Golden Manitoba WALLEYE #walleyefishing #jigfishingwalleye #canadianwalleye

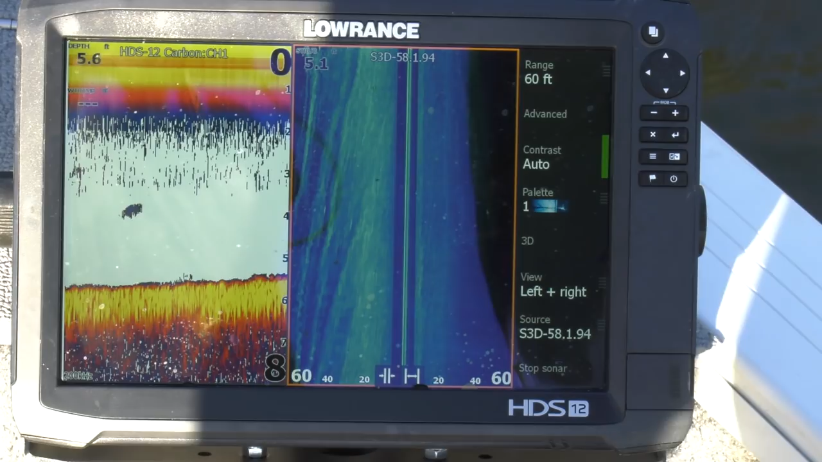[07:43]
And so your temperature gauge is probably the most important element that you have on a depth finder, even though we've got all the side imaging, side scan, we've got fish reveal, all kinds of different things are going to help you catch fish.